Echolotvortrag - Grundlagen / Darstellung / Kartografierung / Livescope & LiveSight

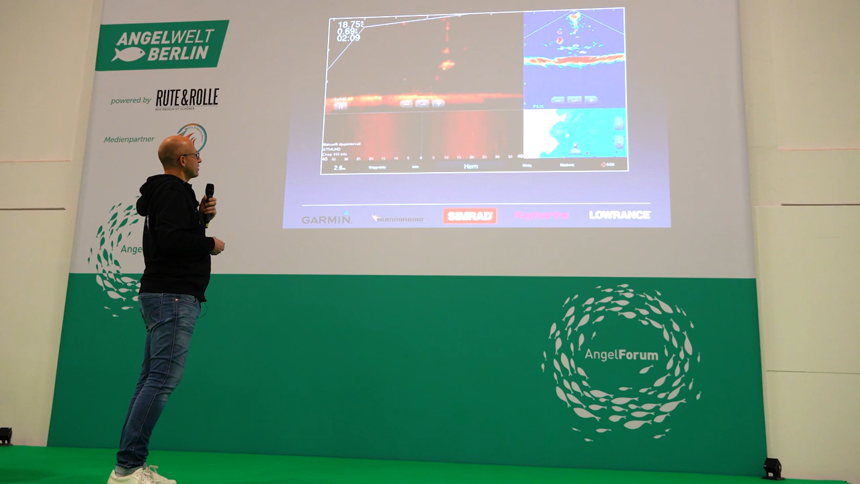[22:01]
Guckt jetzt gleich einfach mal nach oben. Schaut sich den Köder nochmal an. Und packt ihn sich.
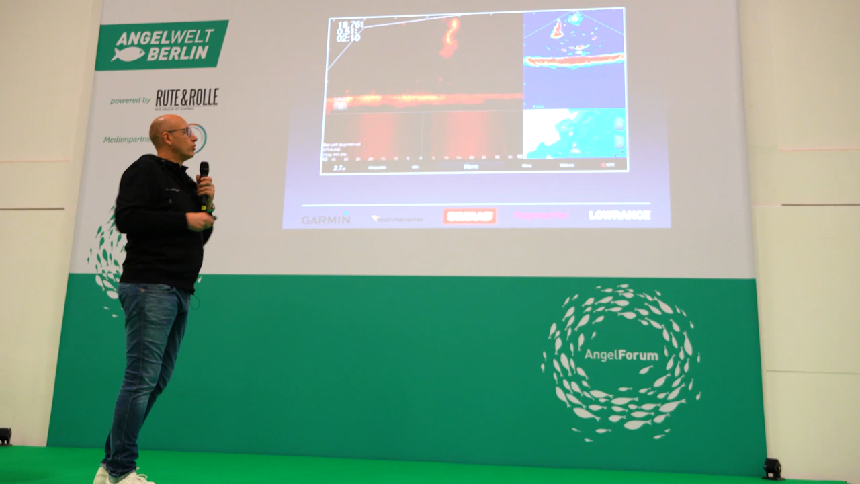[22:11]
Und jetzt können wir sogar den Drill nachverfolgen, wenn das weiterlaufen würde.
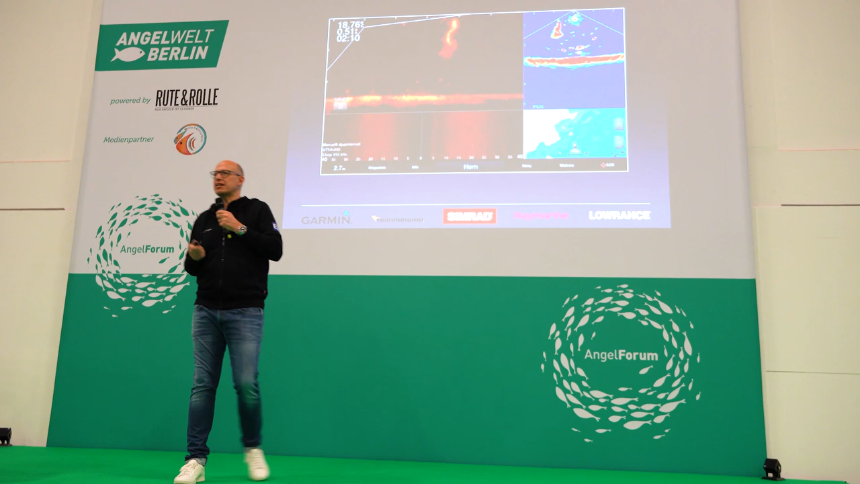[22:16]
Wir können also die perfekte Bewegung des Fisches komplett nachverfolgen. Und dann landet so ein Ding draus.